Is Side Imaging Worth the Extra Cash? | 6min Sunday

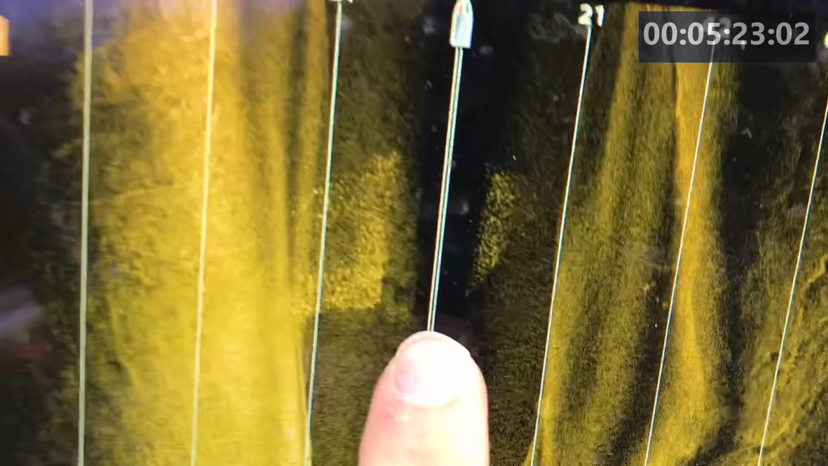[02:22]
Look at that ball of shad right there.
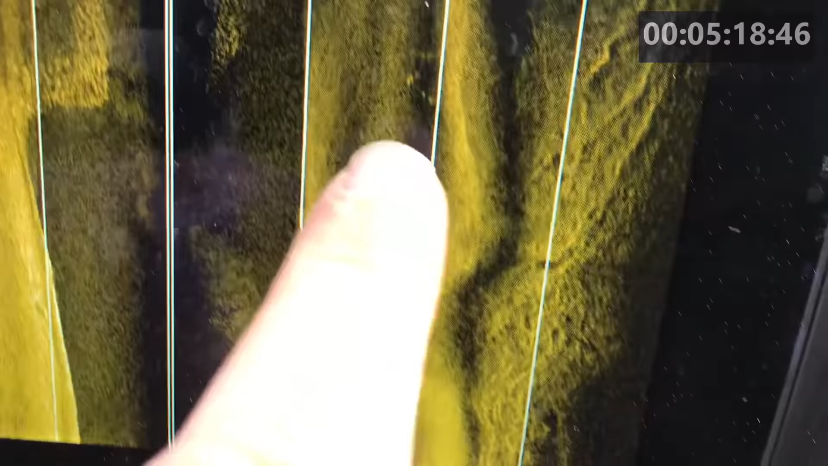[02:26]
Look at those fish right there.
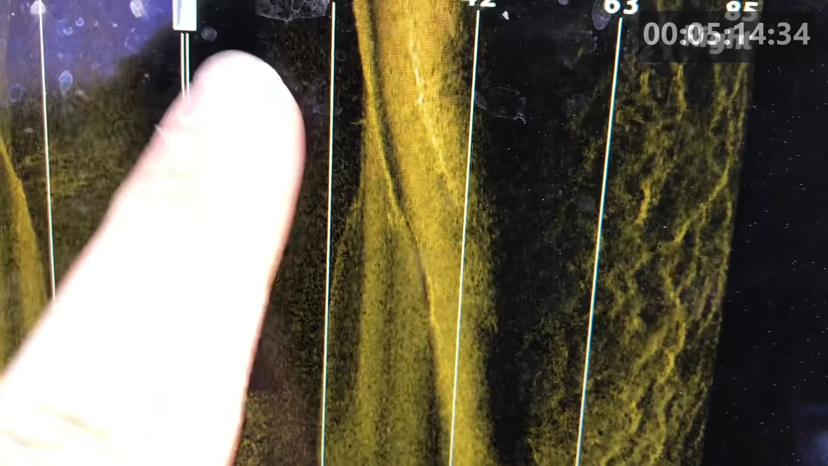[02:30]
42 feet out to the side off of a road bed. Look at that road bed right there.
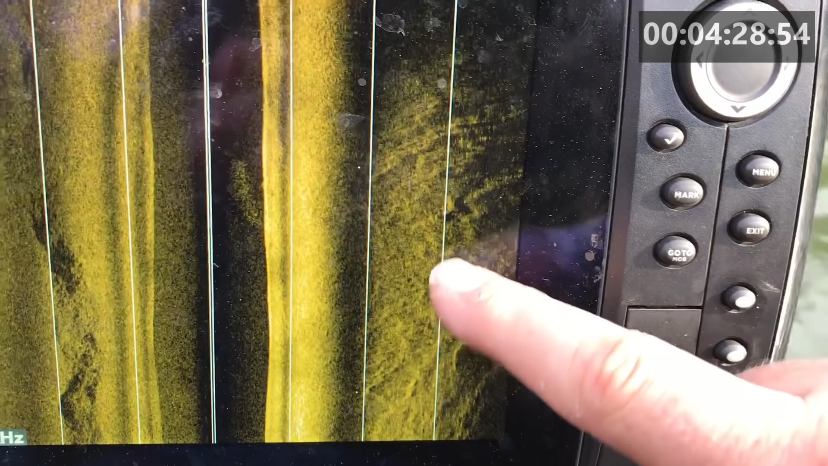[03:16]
You see all those little veins right there? Those are small veins of grass
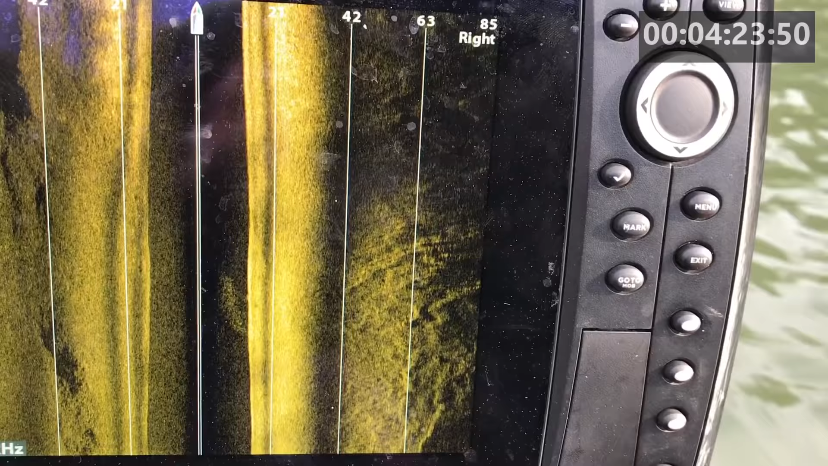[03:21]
that grow up on this point that runs way out here in the center of this.
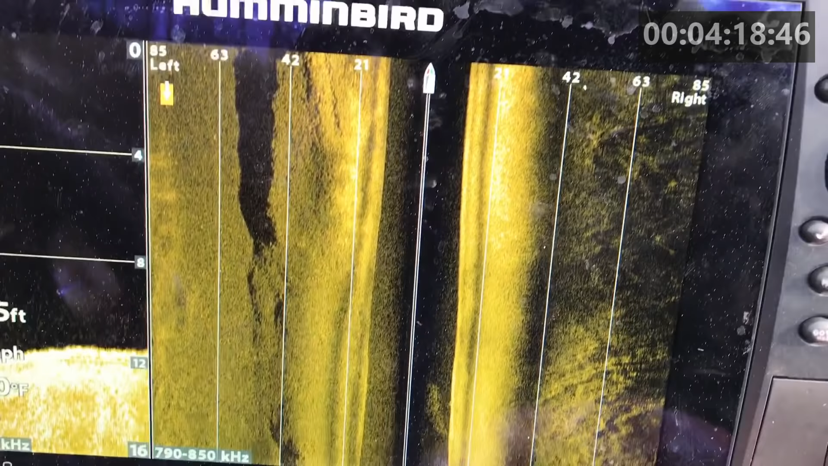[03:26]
Now, here is your creek channel. Look how well-defined that drop-off is.
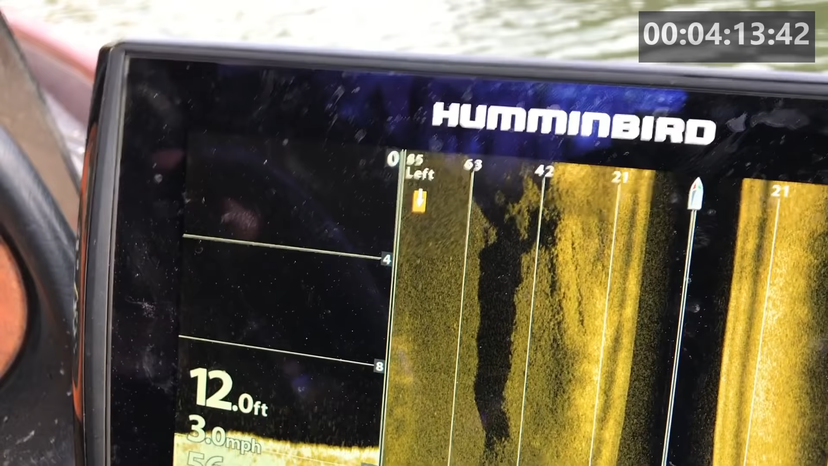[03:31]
On screen: depth 12.0 ft, speed 3.0 mph
Those little dots right there,
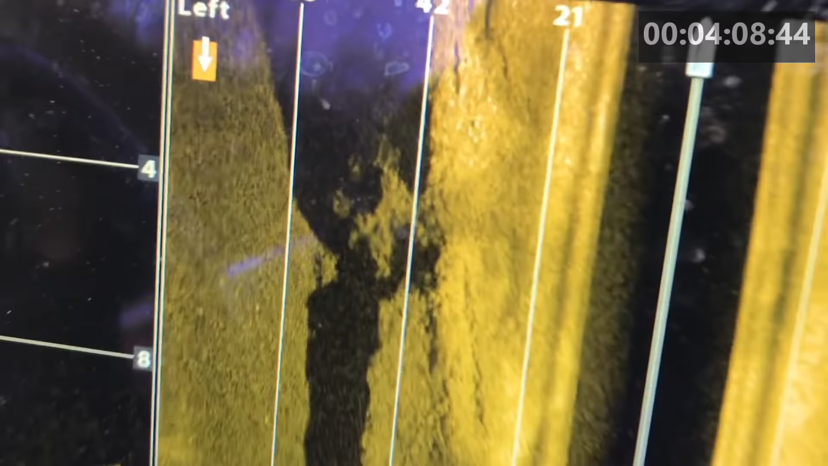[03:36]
those are some fish that are just sitting right out there in the middle of that creek channel. Here you can see your creek channel.
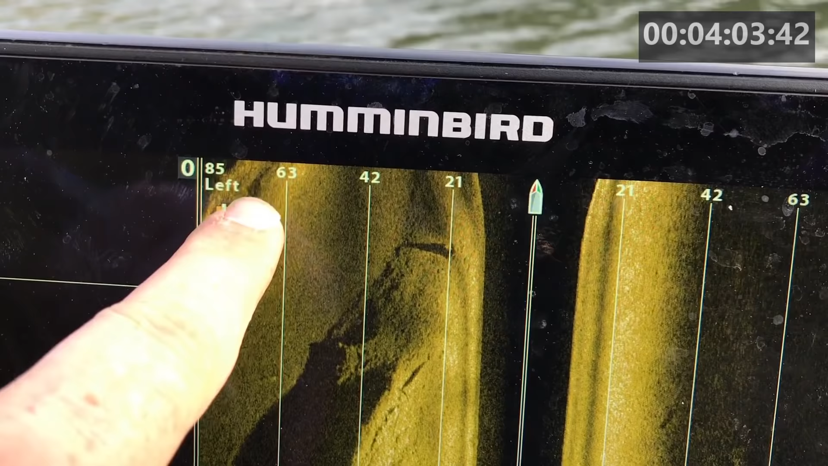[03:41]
Here's one ledge. Here's the other ledge. It's coming back into this right here is just empty water. It's empty space. That's the boat. It's shooting out to either side.
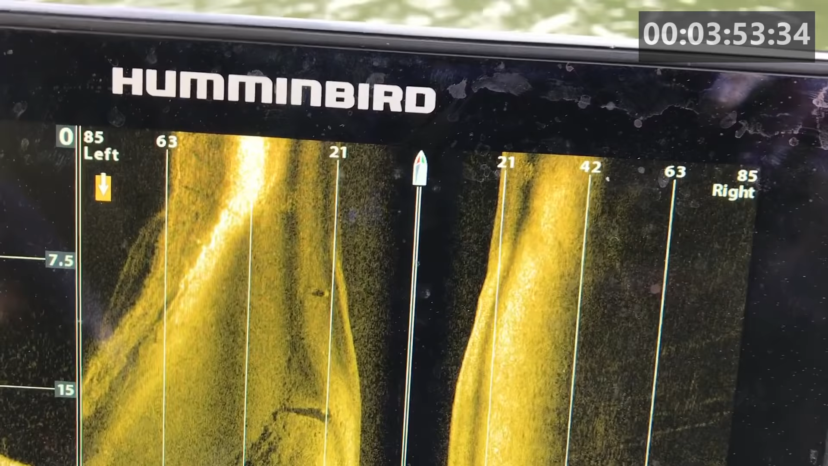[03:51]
Now, you can see right here, this is the bank. We're a little closer to the bank on this side.
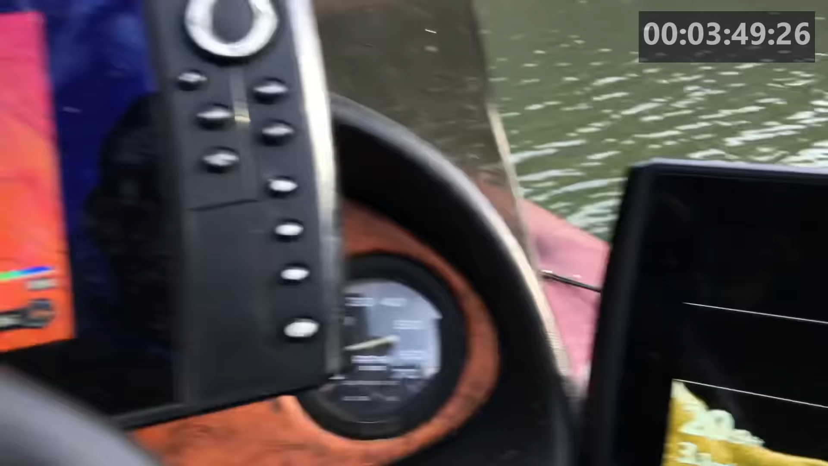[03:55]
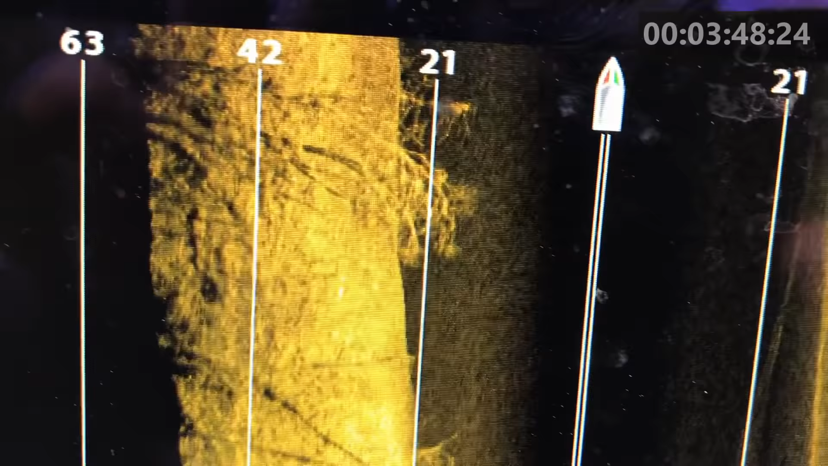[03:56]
Now, here, guys, you've got trees. Now, I'm showing you how far I can zoom out, but look at the definition.
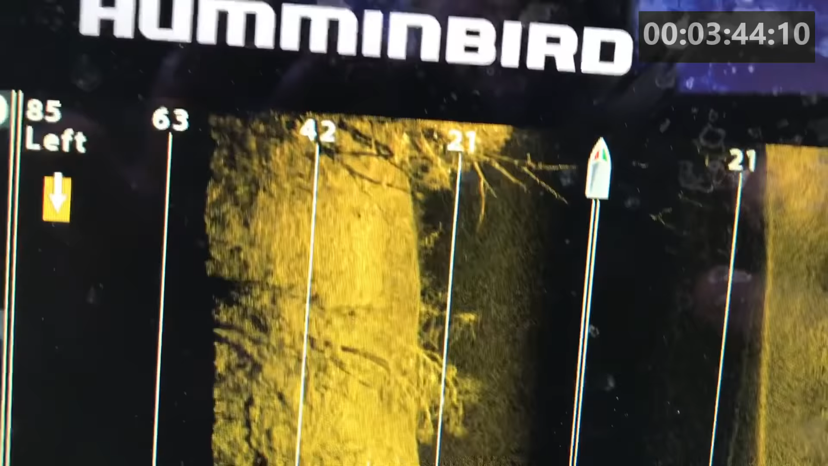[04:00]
And look at that right there.
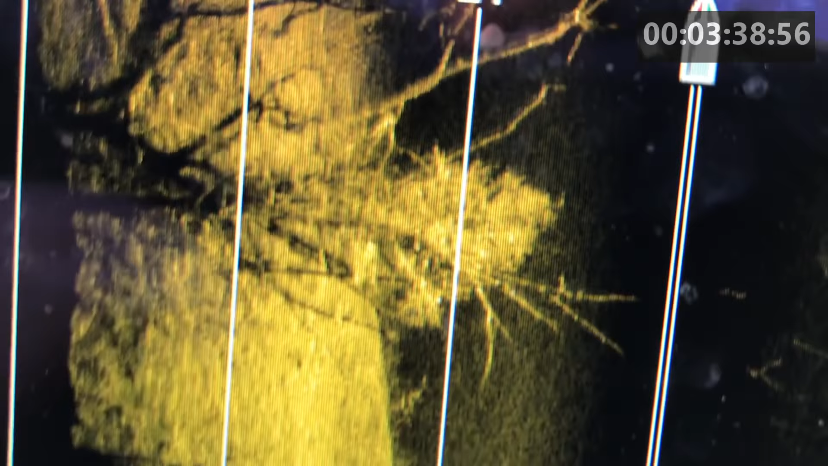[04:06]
There's fish. See those little dots in there?
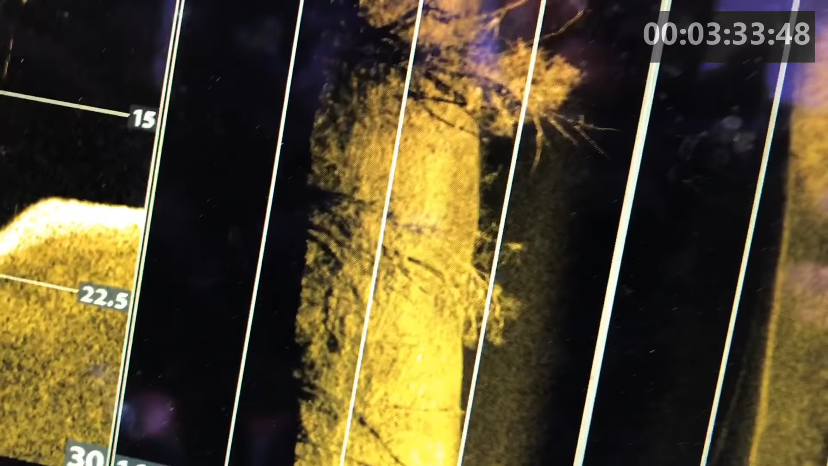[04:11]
There's fish in that tree. Stump, stump, stump, stump, stump, stump, stump.